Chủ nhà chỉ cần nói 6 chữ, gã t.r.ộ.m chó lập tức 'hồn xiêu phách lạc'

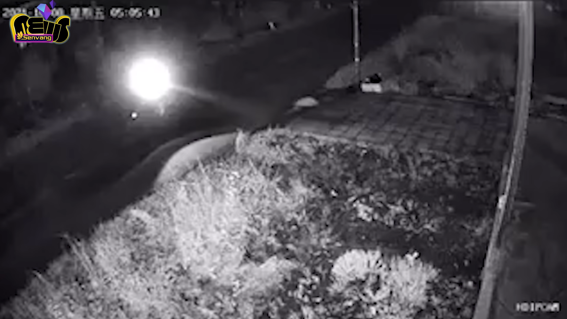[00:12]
Theo đó, hai người đàn ông điều khiển xe máy dừng lại trước cửa một ngôi nhà. Lúc này, đối tượng ngồi sau liền chạy thẳng vào trong, mặt con chó sủa inh ỏi, hắn ta vẫn lầm lũi lại gần.